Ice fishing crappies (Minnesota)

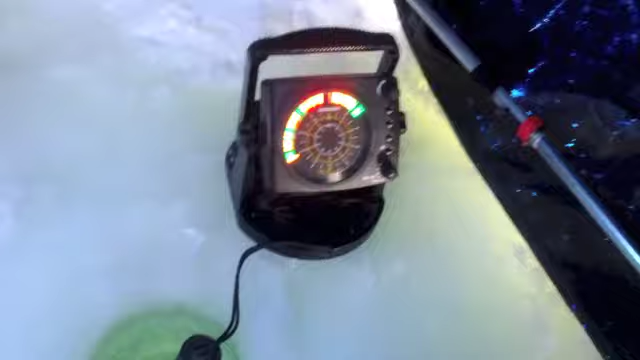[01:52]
when I just got here, from here to there, all fish.
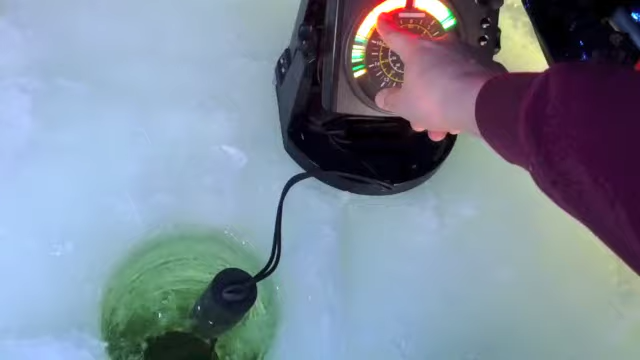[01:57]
So, hopefully we can catch a couple, and then come back to you guys.